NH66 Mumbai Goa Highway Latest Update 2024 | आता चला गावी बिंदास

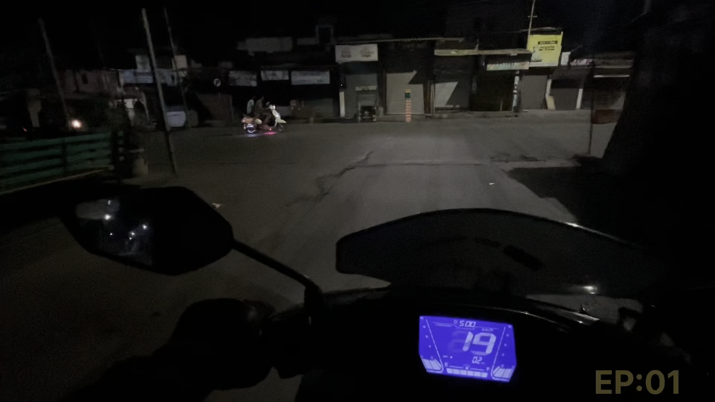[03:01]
कोकन राइड एपिस
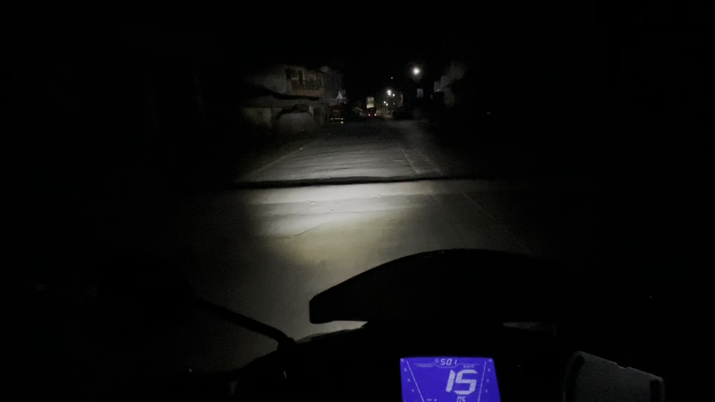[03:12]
जाएशा ये वीजे चे पोल वेगर दिशते तो माला वरती डायरेक्ट तिकड़े आथ रो पड़ाईशा तर त्या मुझे माला रस्त्य वरती काईच वीजिबलीटी नसाईच यानि यल्लो चा जो फोकस होता ना तो रस्त्य वरती आसाईच इथून जिते वाइट पड़